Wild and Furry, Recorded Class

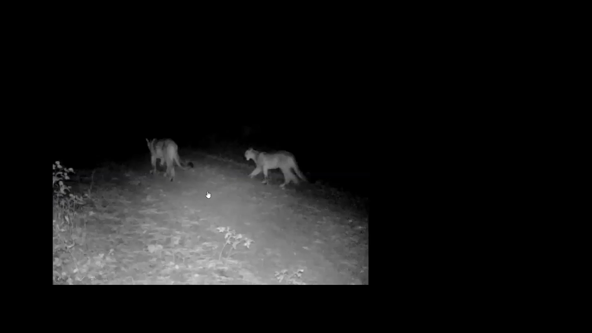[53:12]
I want to share with you a very short video here captured by the neighbor of a friend of mine up in the foothills just west of Loveland. And you'll see that there's two mountain lions in the frame here. But watch what happens. There's a second cub. And then a third. So the usual litter size of mountain lions is one, sometimes two.